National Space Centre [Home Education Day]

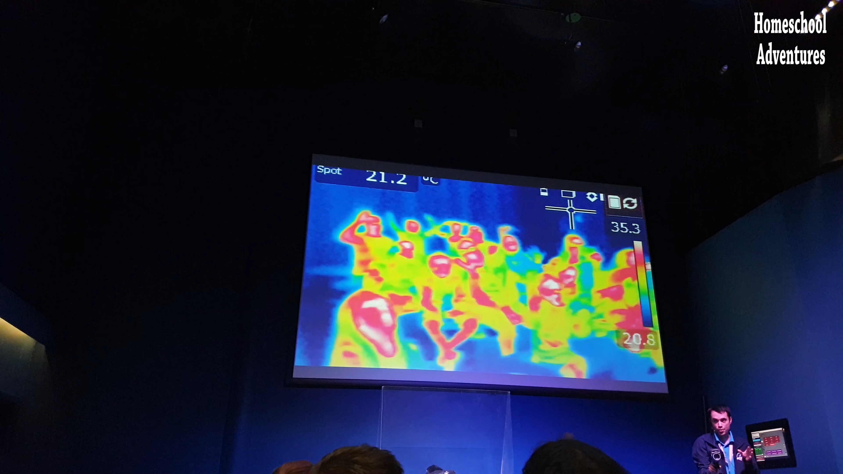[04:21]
On screen: spot 21.2°C
If any of you are showing a blue on this, it means you're a zombie, I'm afraid. Trophy is done with it, okay? So you're red, you're hot, that's good, okay? Now there's also some other colours, so there's yellow, so that's your clothing is made of yellow because it's not.